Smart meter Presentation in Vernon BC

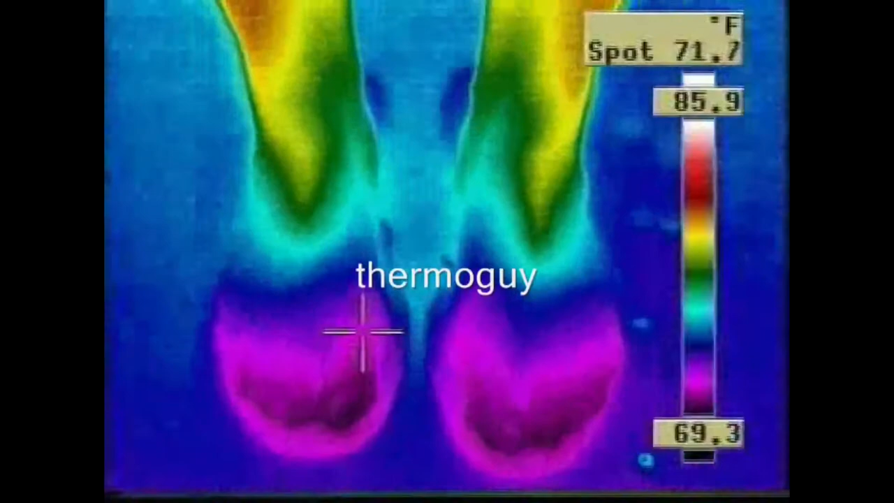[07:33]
On screen: spot 71.7°F
temperature will have gone up and it's exponential see like right now it starts going up
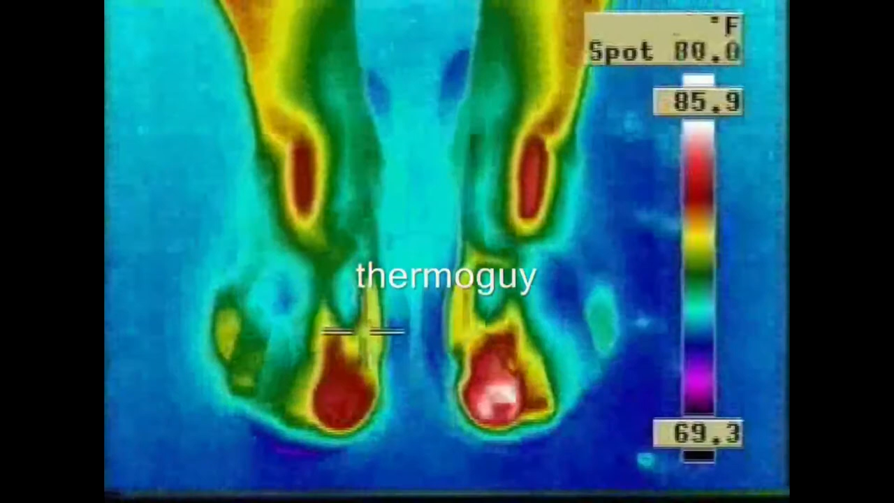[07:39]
On screen: spot 80.0°F
we're talking about I believe it's 17 degrees Fahrenheit so BC Hydro and a lot of other instances who have financial interests by the
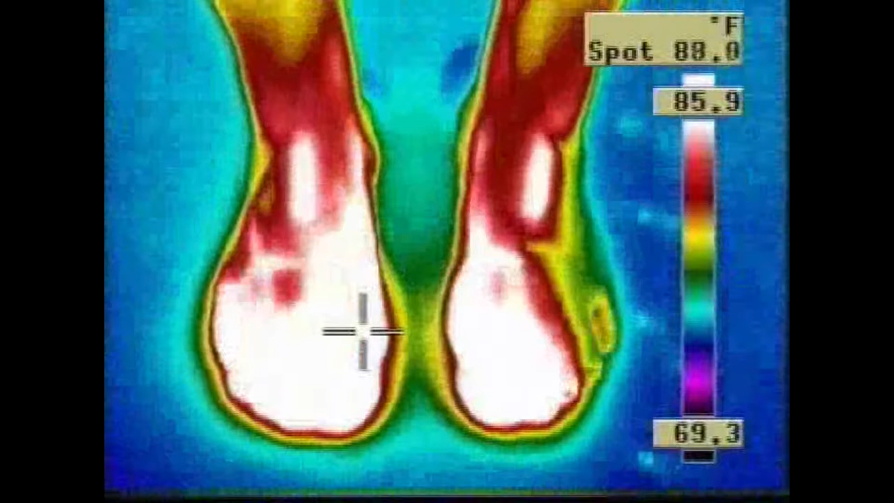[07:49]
On screen: spot 88.0°F, scale top 85.9°F, scale bottom 69.3°F
way usually that's what happens they deny these results so this fellow who's actually working with us has been able to show through the device that he has has made it visible